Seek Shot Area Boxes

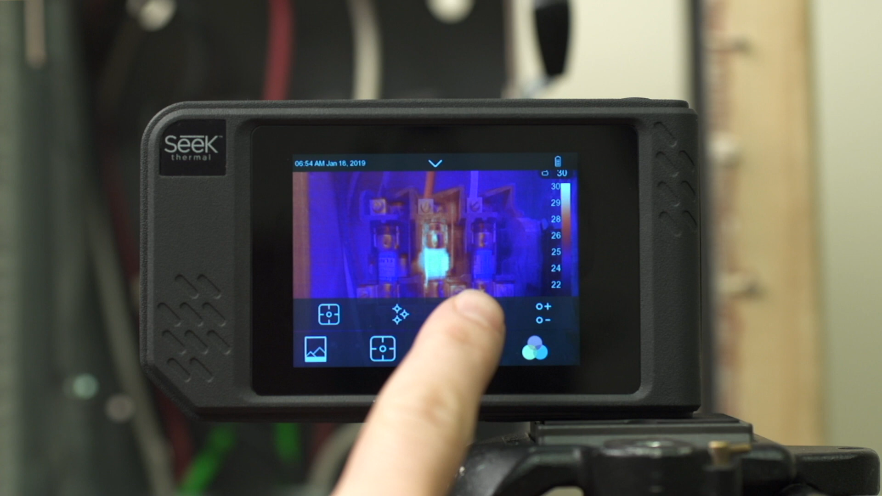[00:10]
With the menu open, just simply select the box tool to add a single box, press again to add a second box, press again to add a third box. Again, to minimize those menus to open up your workspace, tap anywhere in the active area. Now you have the three boxes which are draggable and customizable in size anywhere in your image. To drag a box to resize it, tap on a line or a corner and simply drag it to resize the image.
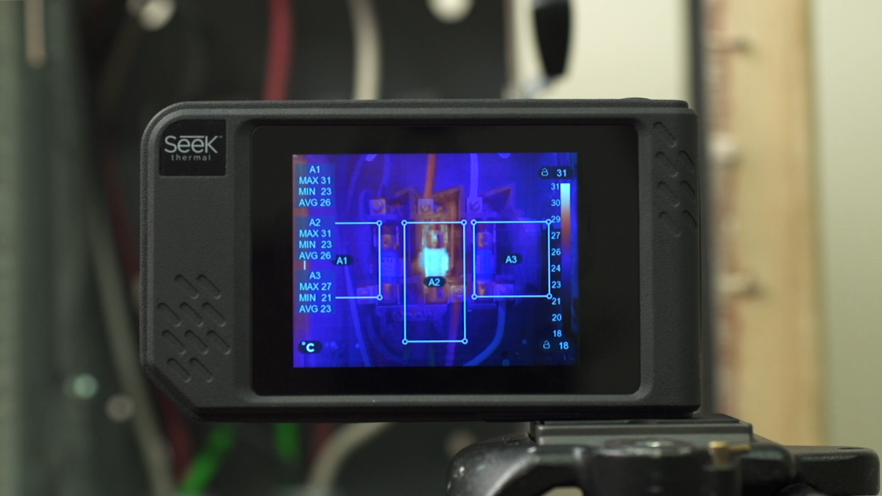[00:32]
To reposition a box, tap in the center and then the box is draggable to a new area. This is the same for all three boxes. Similar with points, if you want to delete a box,
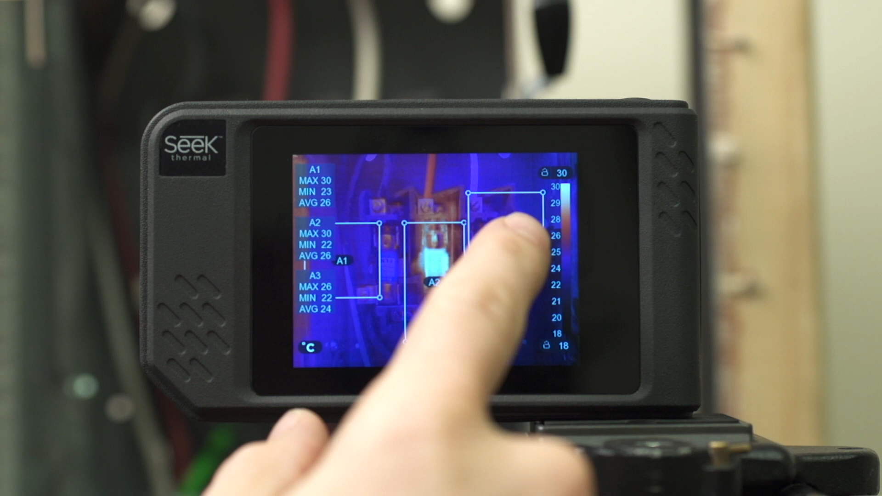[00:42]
tap in the center and hold until a dialog box appears where you can delete all or just delete that single box.
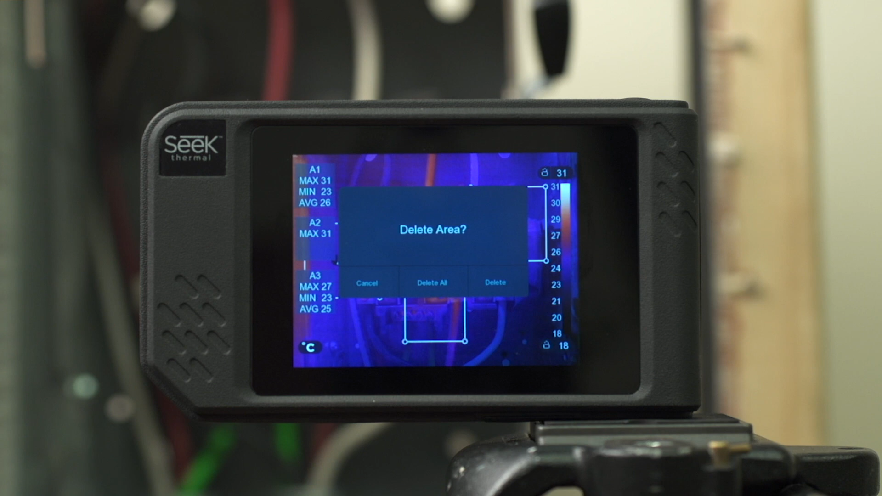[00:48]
Let's delete this single box. Now I still have two boxes remaining.
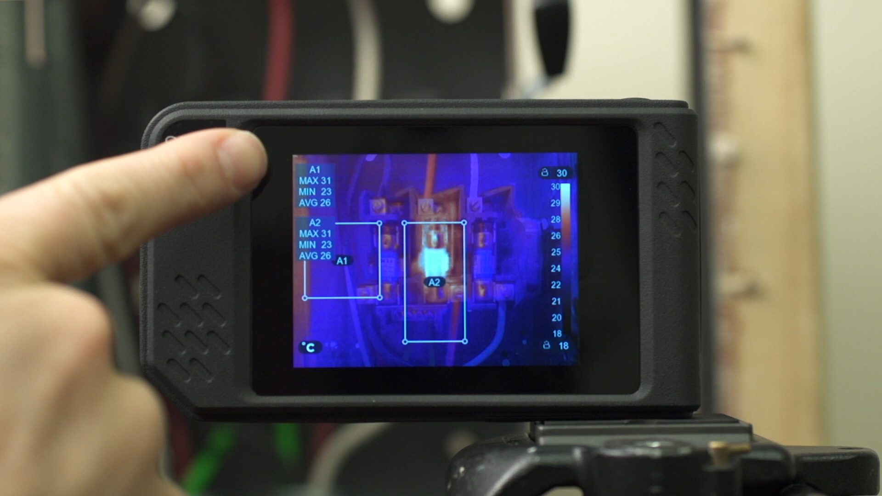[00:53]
As you'll see on the left side, there's information that shows what our max, min and average temperature of that box area is. Let's go ahead and delete all boxes.